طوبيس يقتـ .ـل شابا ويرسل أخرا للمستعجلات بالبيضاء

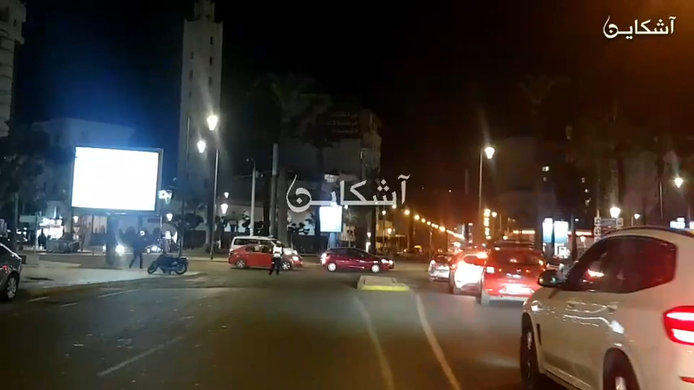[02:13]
فكما كتشوفوا تتبعي قناة أشكين، هذوك الأضواء اللي كاينين قدام راه ديال شارع محمد الخامس. هنا نقطة الالتقاء ما بين الأمن الوطني ديال منطقة حي محمدي والأمن الوطني منطقة أنفا المعارف.